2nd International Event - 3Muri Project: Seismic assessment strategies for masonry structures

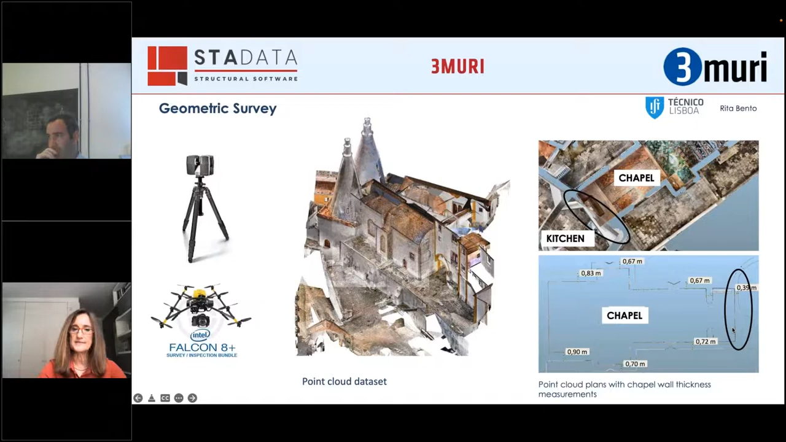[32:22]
Just see, for instance, the wall, the wall, which is the connection between the chapel and the kitchen, it has a thickness which varies along the width. And this was only possible to get with this type of survey. So, with the point cloud data set, we also developed a HV model, where we include all the information that you obtain for the chapel, not only from the inspection, but also from the numerical service. And with this, we can very easily get some horizontal sections and transvertical sections that,
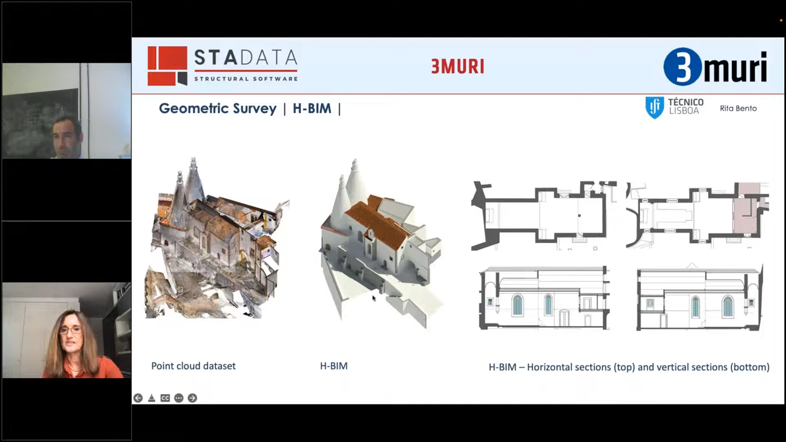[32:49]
of course, that will be very useful, mainly in future interventions of the chapel.